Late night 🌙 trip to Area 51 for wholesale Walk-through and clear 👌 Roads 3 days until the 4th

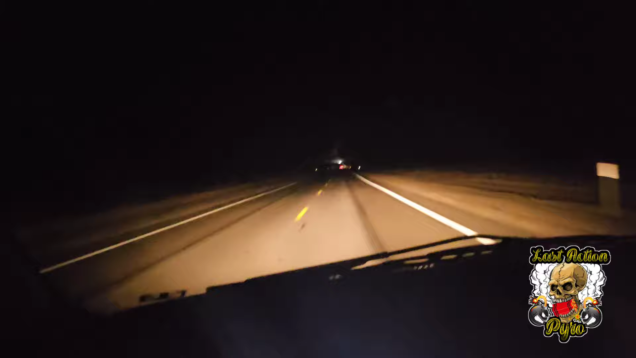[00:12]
And guess what? I just decided to drive to Pahrump at night so I can show you guys how clear the roads are. It's like 3 or 4 days before the 4th of July. And if you guys are wanting to know just how clear the roads are, they're pretty clear. There's absolutely nobody on the roads. And I showed you in the daytime, and now I'm showing you at night. It's about 10 o'clock at night.